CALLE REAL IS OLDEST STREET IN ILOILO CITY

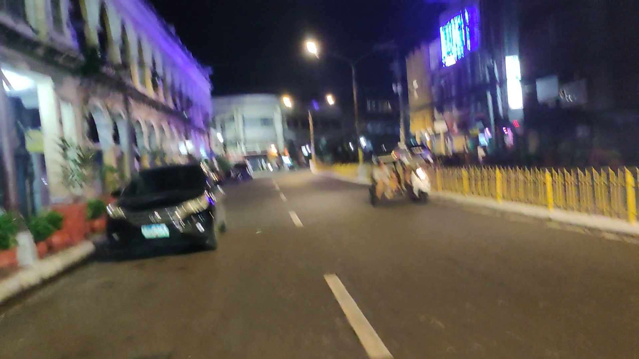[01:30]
Madadaanan natin yung, ano, yung mga old establishments, mga old buildings nila. Sa itong lugar na ito, may pagkakahawig, no? Similar siya sa Colon Street. Pinagkaiba nga na sa Colon Street is masyadong mas mailaw, mas makulay, mas colorful, no? Mas vibrant, no? Ang kailangan, Calier, no? Tapos ito yung one of the oldest street sa Pilipinas, Guangco.
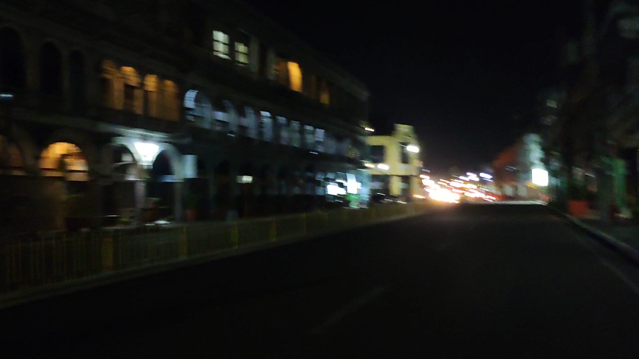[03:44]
Dito tayo na area dadaan kasi mas, makikita natin ito dito na side, mas old, no? Galing. Ito yung ano, old western style,